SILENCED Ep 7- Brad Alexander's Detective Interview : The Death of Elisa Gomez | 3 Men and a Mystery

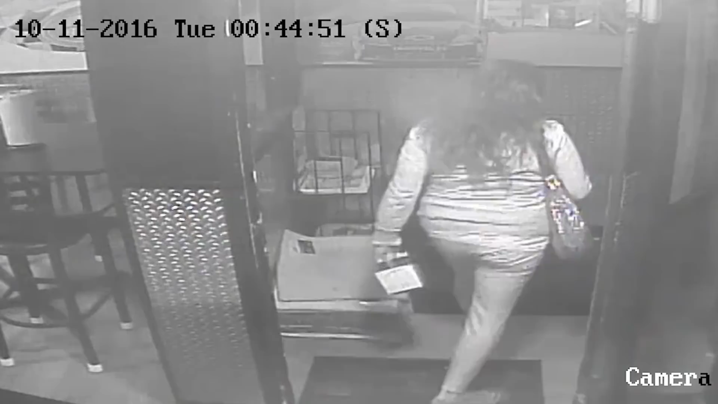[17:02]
Brad and Sharon are behind her. She goes walking past two guys that are smoking outside. And she's basically completely ignoring them as she shoots by. Brad and Sharon follow out a moment later. And it's like it kind of looks to me like they're looking for her.
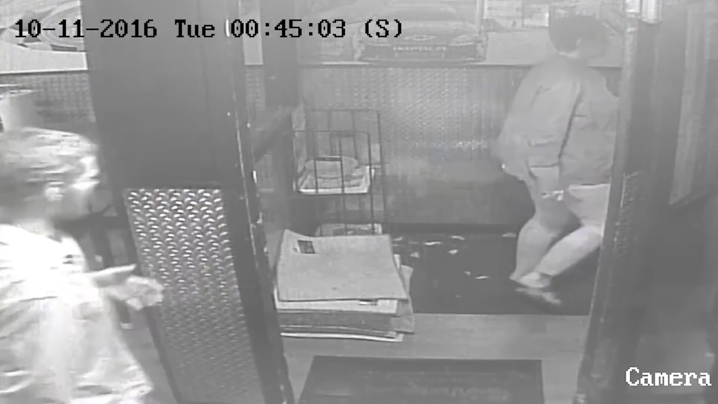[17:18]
And they actually stop and talk to those two guys. And I think the guys are kind of like, yeah, we saw her. She just walked off that way.